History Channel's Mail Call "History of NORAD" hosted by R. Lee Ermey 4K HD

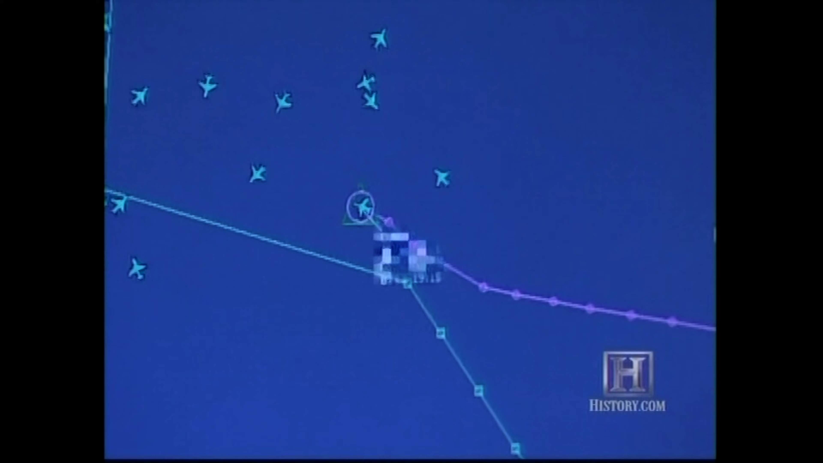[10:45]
And sure enough, while we were in the Air Warning Center, they had what they call an incident of concern.
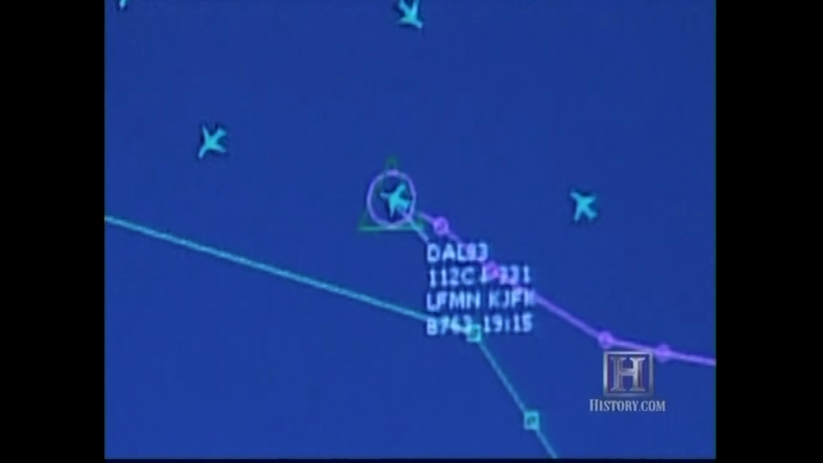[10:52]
Today, what we're focusing on is air traffic across the United States, because we had a report of an unruly passenger on a commercial airline.